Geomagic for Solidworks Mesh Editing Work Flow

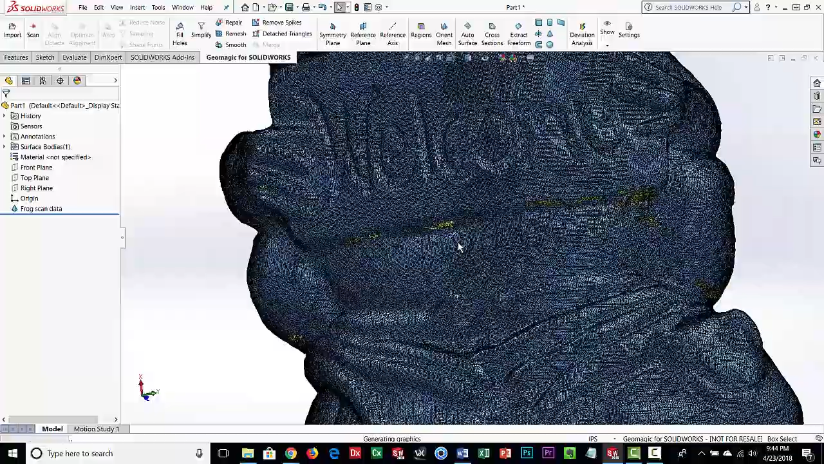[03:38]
data is just triangles and you can see this is very high quality very small triangle size
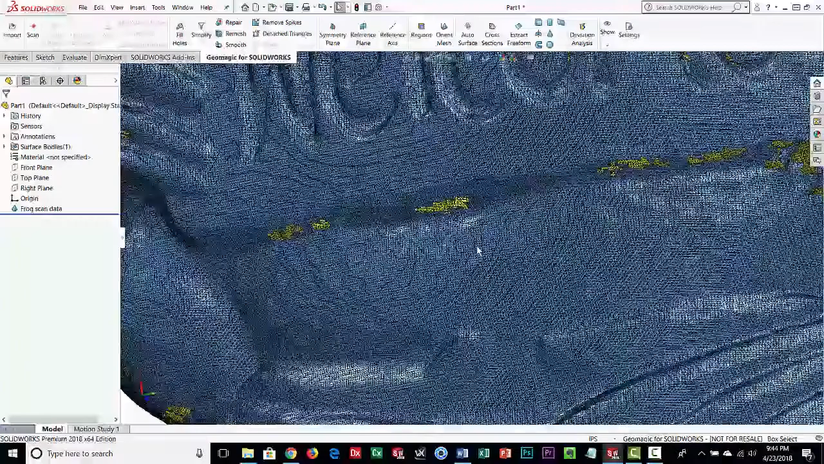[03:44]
you know you can see as we zoom out it's it's very very dense okay so it's it's it's not CAD at this point it's just
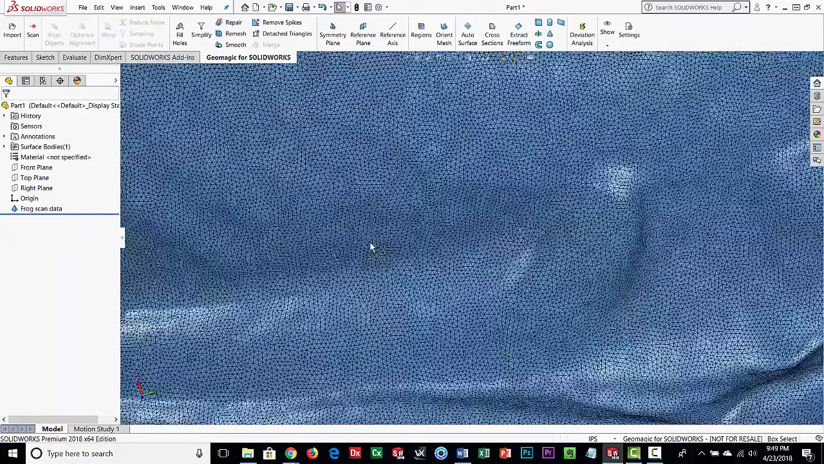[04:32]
equalize the mesh size give it a nice clean mesh but it's still a very dense mesh
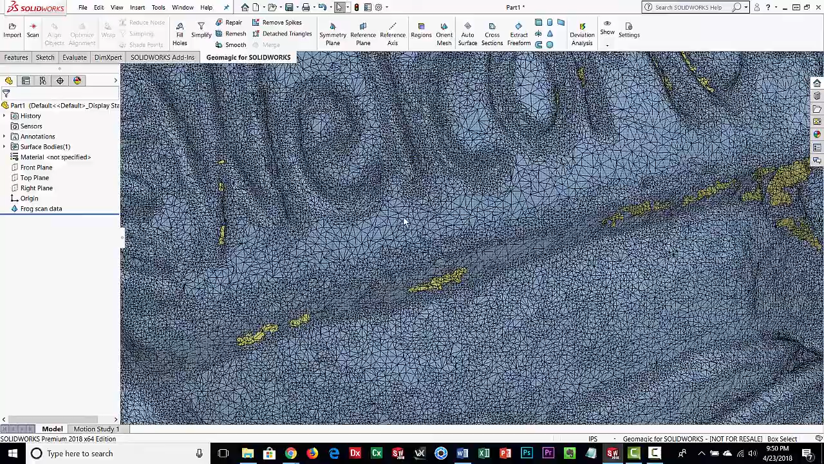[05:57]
much less triangles here and you can see it in these flatter areas
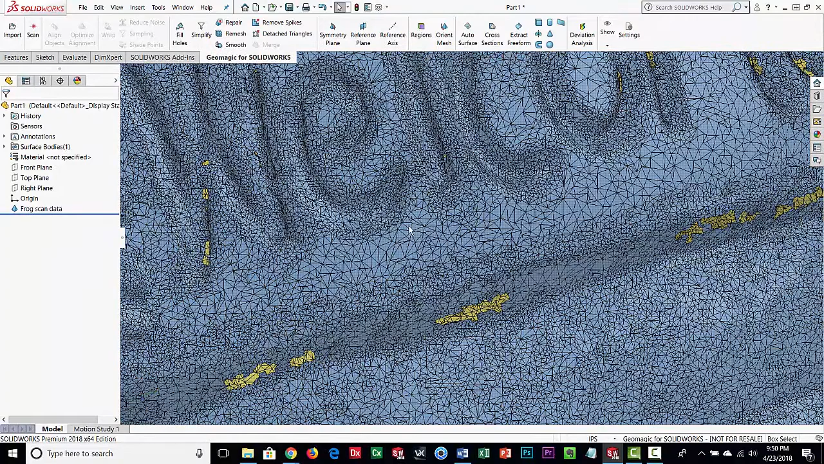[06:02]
you know the triangles are bigger but yet in the curved areas over in here you can see we still have a lot of triangles so this really helps in reducing that that